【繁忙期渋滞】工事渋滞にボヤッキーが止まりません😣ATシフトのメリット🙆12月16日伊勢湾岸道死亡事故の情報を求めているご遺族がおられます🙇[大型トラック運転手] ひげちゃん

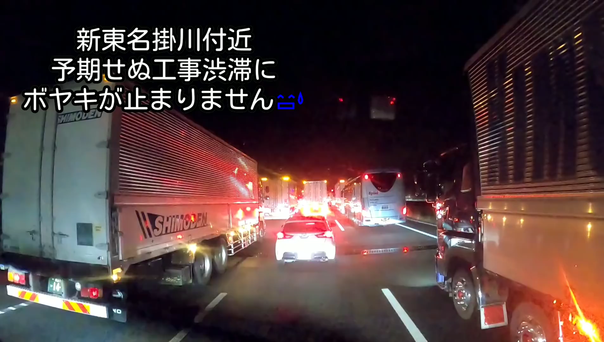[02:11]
この渋滞きついなーあれー最初自己渋滞って帰ってなきゃするんだけどなー工事渋滞に変わってるなー土地で変わったんかなー
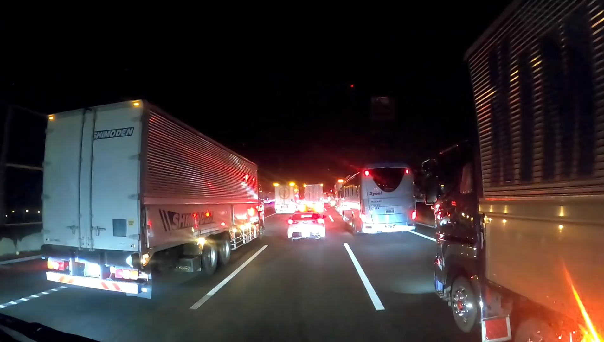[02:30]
今日はねー12月の16日の月曜日まあ繁忙期なんですけどねーこの時期にこの4時今ねー4時25分この時間でねーもう渋滞急いなーしかもちょっと夜着せる渋滞ねーなんやったらねー透明お帰りしようかなお帰りだったんだけどねー
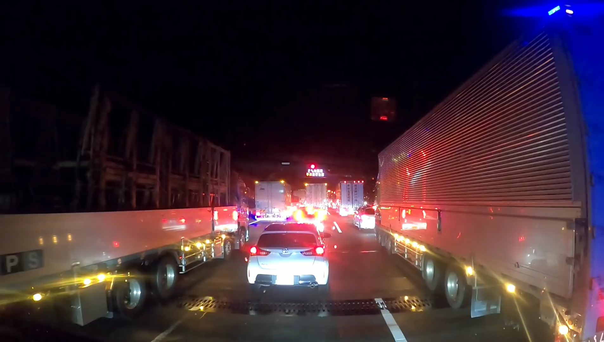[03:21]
あーなんか書いてますなーえーここから2キロ先の方事故注意工事渋滞2キロもうなんか自己渋滞と工事渋滞が一緒だなと思うねそういうことでございましたかいやーどうにしてもちょっとこの携帯あと2キロでなんとか解消されるのでしょうか
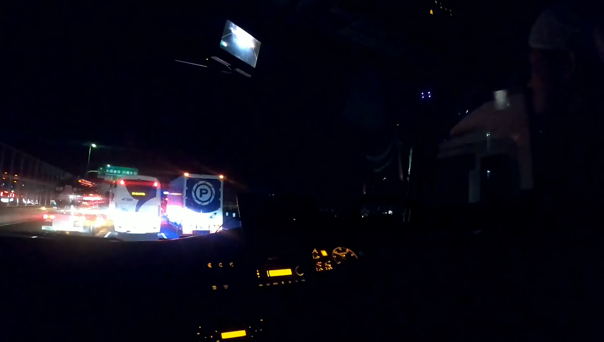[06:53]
いう人も結構おる状況やからねーつなぎと思うよーこれ合流まであと1.5キロあるって見てますさー1.5キロ先がえっと右車線1本だけ通行できる状態みたいです今看板出てました1.5キロこのスピードまだかかるなー動いたり止まったりやからなー
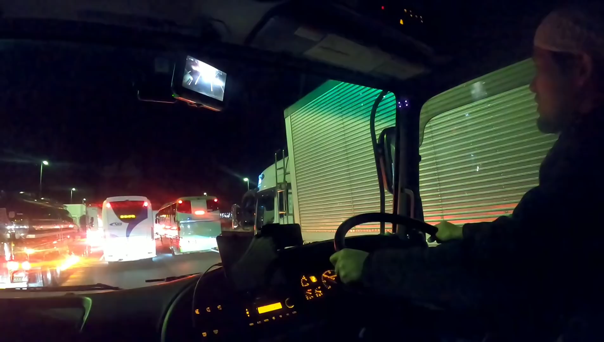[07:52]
もうねー今はもうしゃーないって言うもあるけどねーもう抑えるようにはなりましたけどねーもうちょっとかかりそうやなー今あそこでなんか事故やってましたねーあっこの事故あっこの事故
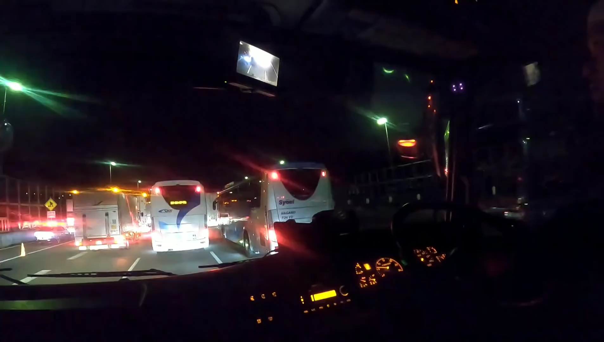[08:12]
おおーねーフクツーさんとどっか知らないとこっす大型同士ですねー大型同士の事故ですねーまあこれは渋滞には
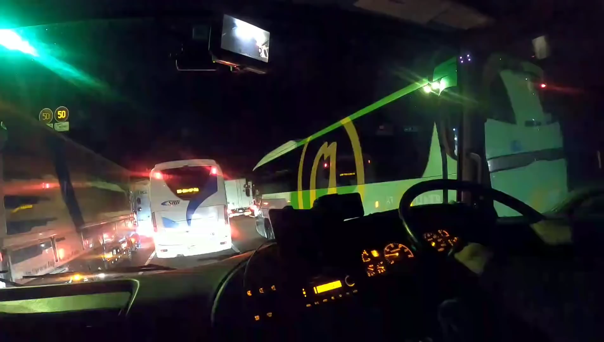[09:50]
あと1キロぐらいでおそらく合流すると思いまーすはぁーみなさん合流で動き出しましたまあえーとこのねこちらも右にどうしましょうかねこのー富士運輸さんをね
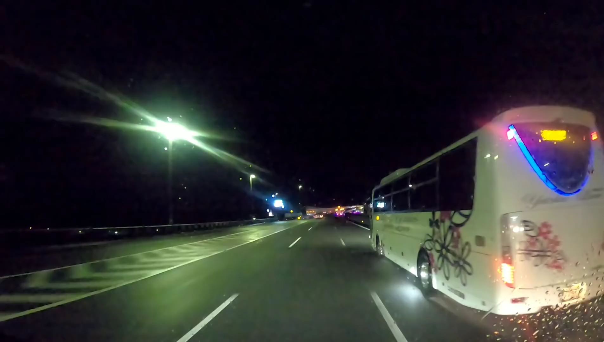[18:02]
わっ渋滞5キロ25分に伸びたらいやー、先行く人またこれ嫌な思いするんちゃうかー?はい、まもなく長泉沼津で、えー、